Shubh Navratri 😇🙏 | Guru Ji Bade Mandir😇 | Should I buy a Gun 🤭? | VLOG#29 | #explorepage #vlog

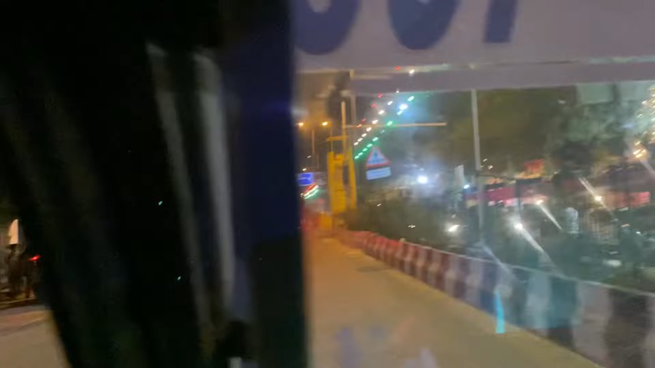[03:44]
बाकी बहुत जाम था लाइक, जैसे आपने पहले देखा।
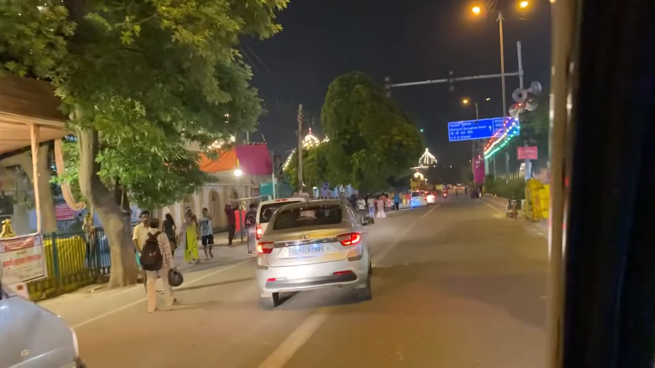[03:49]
बाकी देख सकते हैं मंदिर कितना ब्यूटीफुल लग रहा है छतरपुर मंदिर। अब चेकआउट करो,